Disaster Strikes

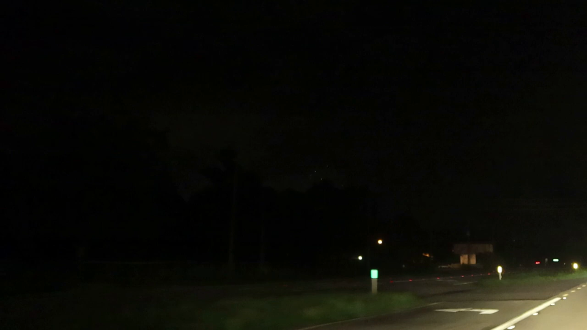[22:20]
And check it out, we are seeing some awesome fireworks. Just, this is almost like Stark, Florida. How cool is that? See, it doesn't suck to travel on the 4th of July. You still get to see some fireworks. Pretty cool. So I just wanted to give you guys a little warning. This is Stark, Florida. S-T-A-R-K-E. It's funny because Pappy always calls it Sparks,
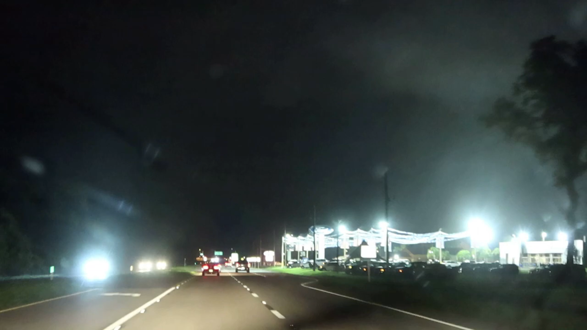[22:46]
and the reason for that is because the state prison is here.